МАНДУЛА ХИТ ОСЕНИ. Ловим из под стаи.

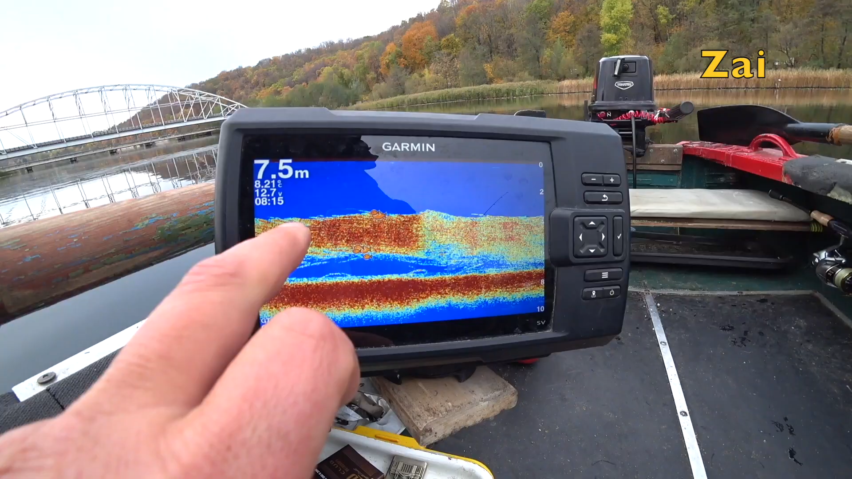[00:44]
On screen: depth 7.5 m
Смотрите, что творится. Бель, а вот хищник стоит. Вот он.
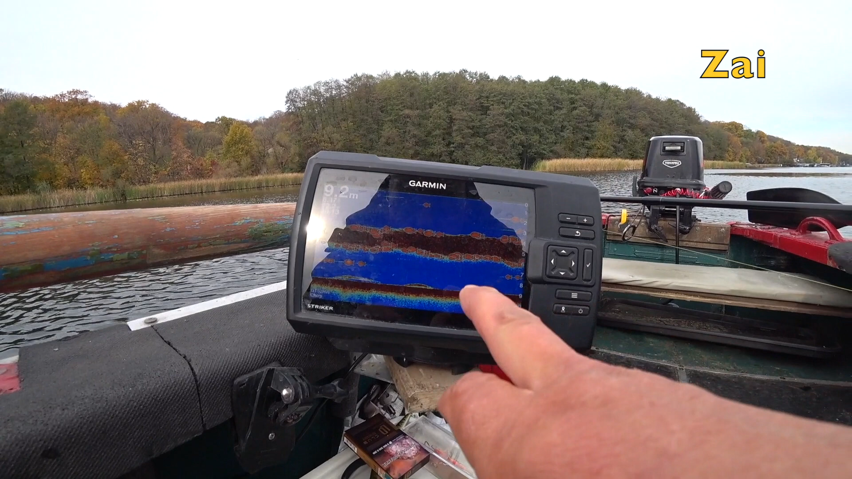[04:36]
Вот, смотрите, идет стая рыбы. А вот это, вот, оп, вот, оп, вот это хищник.
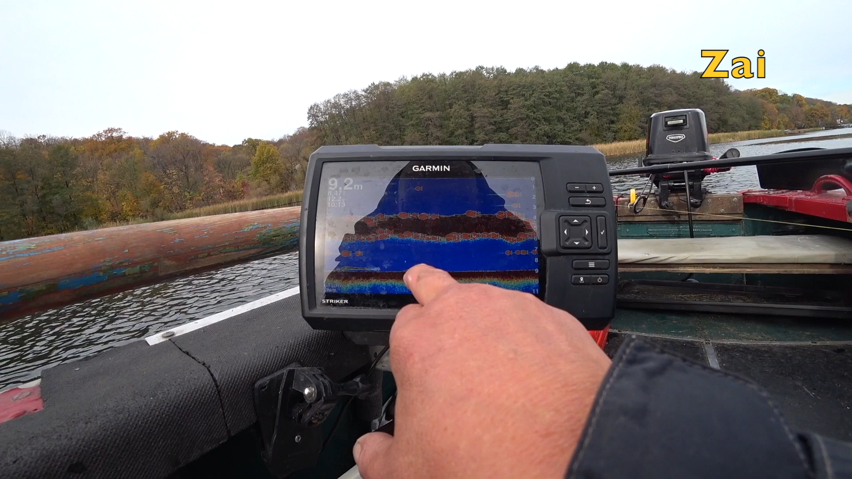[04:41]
Стопудняк, вот это хищник должен быть.
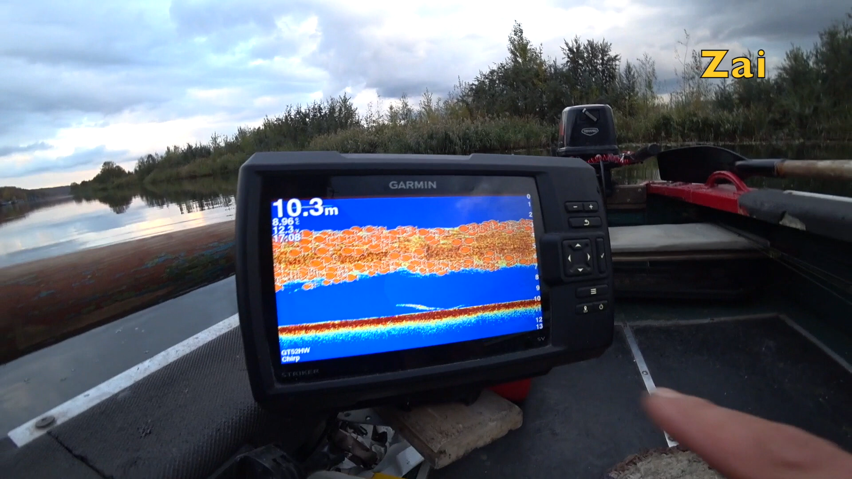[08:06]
On screen: depth 10.3 m
вот он, рыба, а вот он, хищник идет. Вот он стоит, зараза.